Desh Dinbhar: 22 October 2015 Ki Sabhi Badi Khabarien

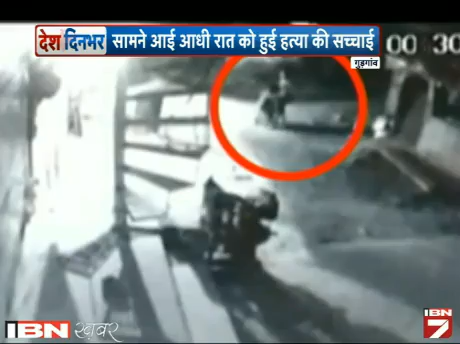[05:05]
बाद में रोहित को अस्पताल में भर्ती कराये गया जहां उसकी मौत हो गई पुलिस ने तीन आरोपियों को गिरफ्तार कर लिया है और CCTV फोटेस के आधार पर पुलिस इस मामले में कुछ और आरोपियों की तलाश में जुटी है